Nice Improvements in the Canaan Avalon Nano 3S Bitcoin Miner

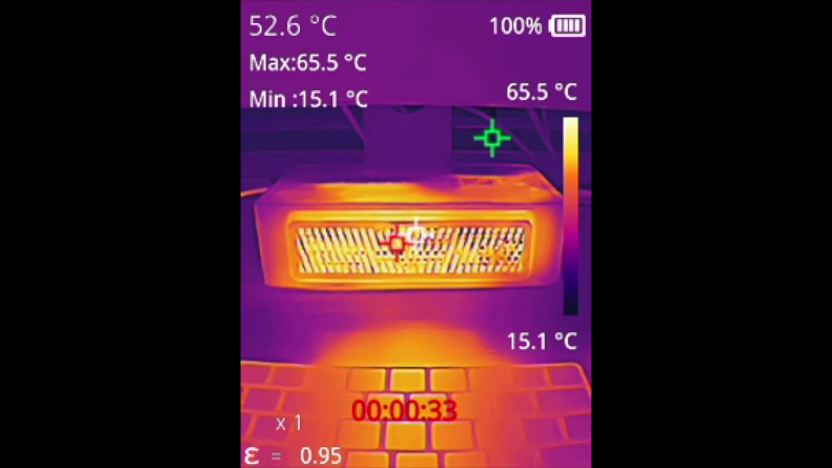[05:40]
On screen: spot 52.6°C, max 65.5°C, min 15.1°C, scale top 65.5°C, scale bottom 15.1°C
Next let's take a look at the two heaters here under a thermal camera and we'll start here first with the original Nano 3. So temperature wise it looks like the max is what 65.5 degrees Celsius or so. And then if we move over here to the 3s it looks like the temperature is actually 78 degrees. So even hotter than the original one even warmer.
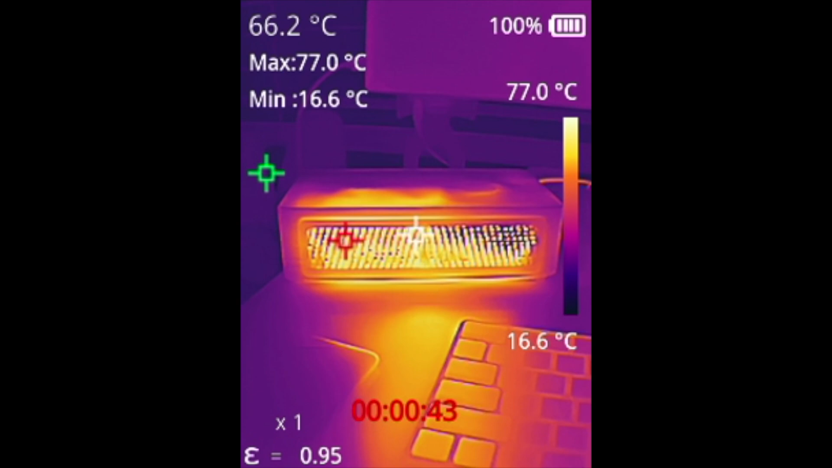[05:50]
On screen: spot 66.2°C, max 77.0°C, min 16.6°C, scale top 77.0°C, scale bottom 16.6°C
And this is actually with both of them here on the maximum kind of like high settings. In terms of the pattern of the heat that comes out looks like they're pretty similar. You can see it's kind of a pattern here that comes right out of the middle or so.
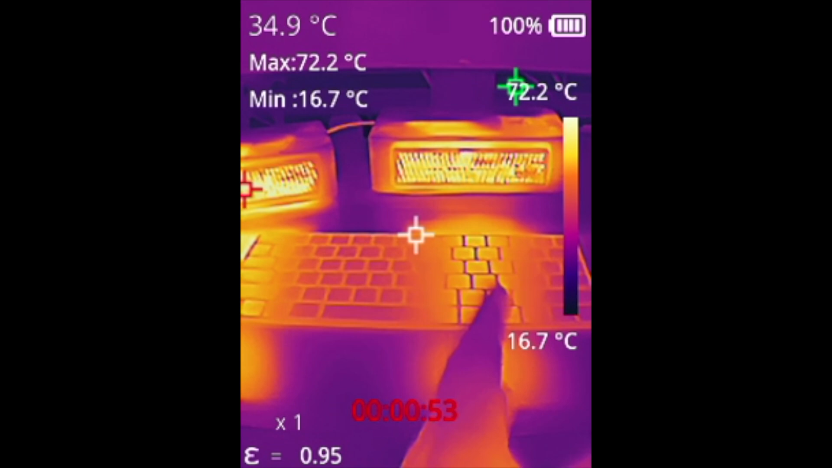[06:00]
On screen: spot 34.9°C, max 72.2°C, min 16.7°C, scale top 72.2°C, scale bottom 16.7°C
And then similar here on the 3s as well. Both of these have been up and running all night. So they've had a chance to warm up and kind of like heat up my desk here.
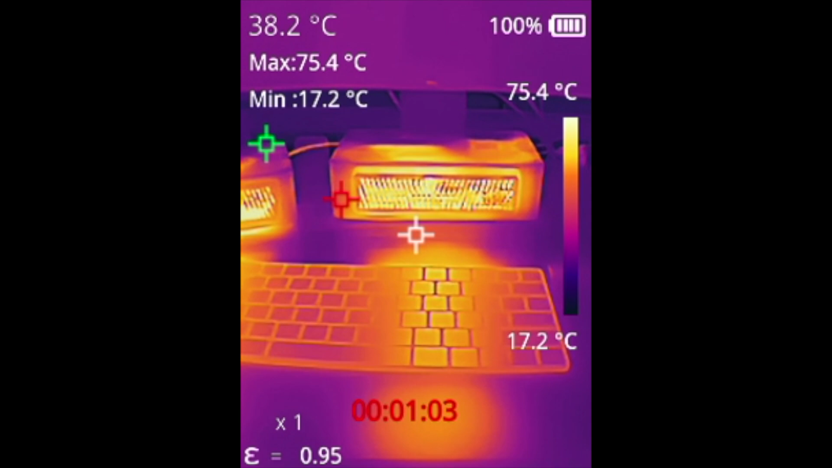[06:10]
On screen: spot 38.2°C, max 75.4°C, min 17.2°C, scale top 75.4°C, scale bottom 17.2°C
But as you can see the heat patterns coming out are pretty similar but we are getting quite a bit warmer temperatures here out of the newer 3s
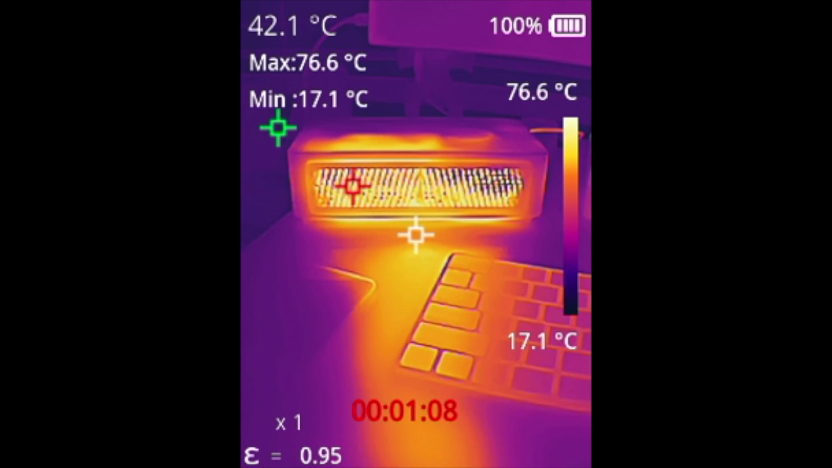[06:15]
On screen: spot 42.1°C, max 76.6°C, min 17.1°C, scale top 76.6°C, scale bottom 17.1°C
on top of the fact that it's also quieter to boot. Now they've also made it easier to clean the 3s after the miners have been running for a little while here.